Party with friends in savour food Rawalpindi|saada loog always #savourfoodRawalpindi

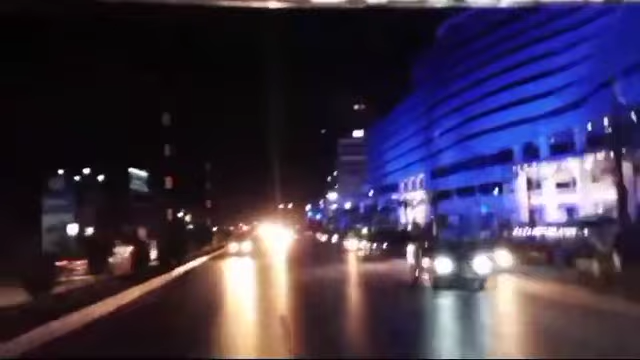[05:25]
اب سوزر ویرہ لے کے اب دیکھیں اب آپسی شروع ہوئی ہے تو یہ رات کا منظر ہے اب یہ گیگا مال کراس کر رہے ہیں تو دیکھیں جی رات کا گیگا مال کی لیٹنگ کا سسٹم